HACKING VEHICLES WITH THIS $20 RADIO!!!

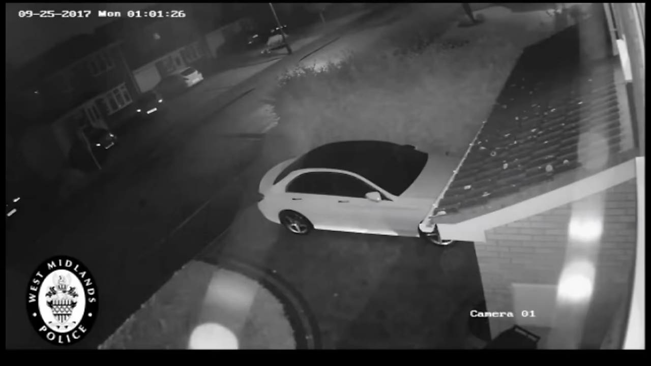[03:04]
That's a good thing. Now, there is another attack which you've probably heard about. This is called a relay attack. So what we're seeing here is a group basically turning up and they're gonna try and nick this car from the front of this house, this driveway here. And this is quite a common one. It's been around quite a long time. It's quite easy to do with the right equipment. So you see this guy is basically just walking up with this box in his hand. First thing he goes and does is he's kind of pull the handles on the car. So what he's trying to do here is trigger a challenge from the car, which is basically a signal from the car that he's looking for the key fob.